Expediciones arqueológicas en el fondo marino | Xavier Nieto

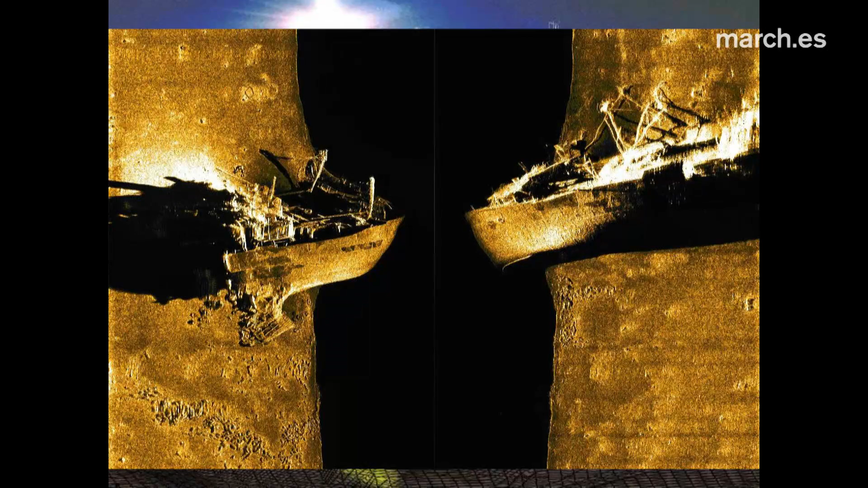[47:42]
un tiempo transformado en color es decir el tiempo que la onda ha tardado en ir al fondo del mar y rebotar y transformado en una en una imagen
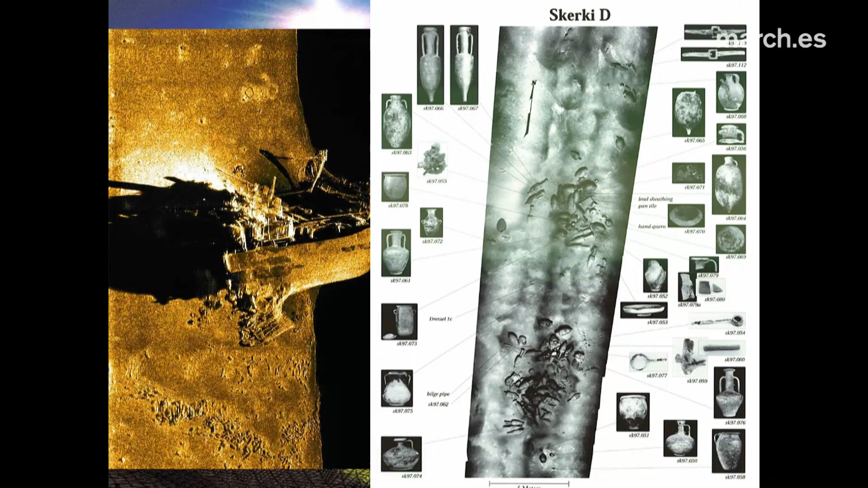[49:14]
uno de los objetos que forman esa que ve en
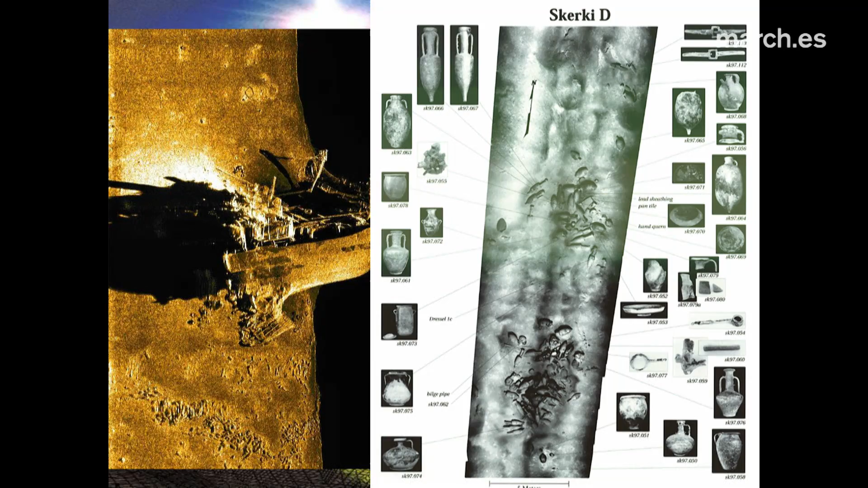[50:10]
identifica un objeto y a partir de aquí obtiene conclusiones históricas que